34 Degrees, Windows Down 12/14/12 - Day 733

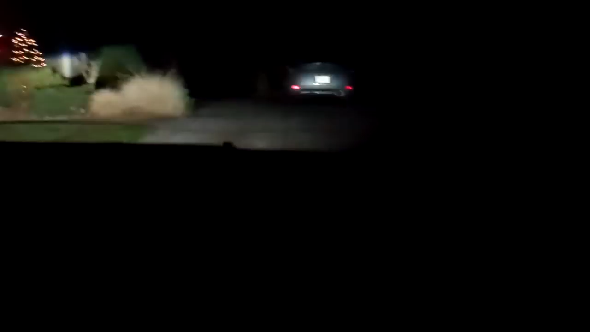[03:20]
Now we're pulling up back to his house, there's my car that I'm selling to buy an M5 for,